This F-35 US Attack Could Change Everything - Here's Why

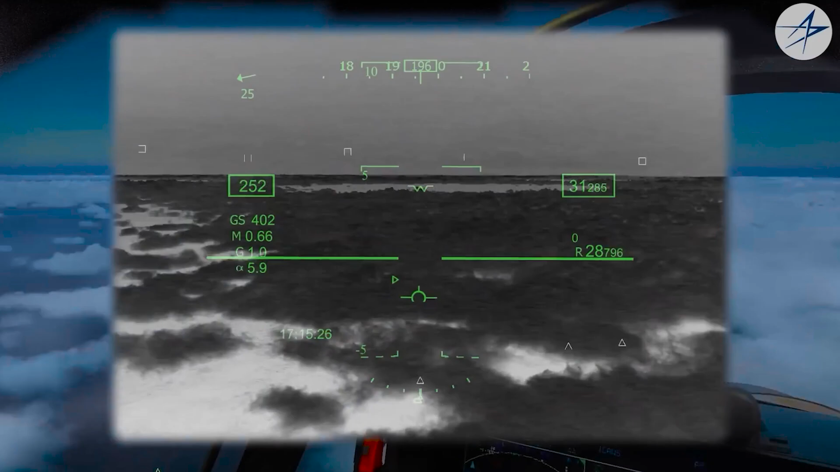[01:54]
In addition to stealth, the F-35 is equipped with an array of sensors and avionics systems that provide exceptional situational awareness, enabling it to detect, track, and engage targets at long ranges.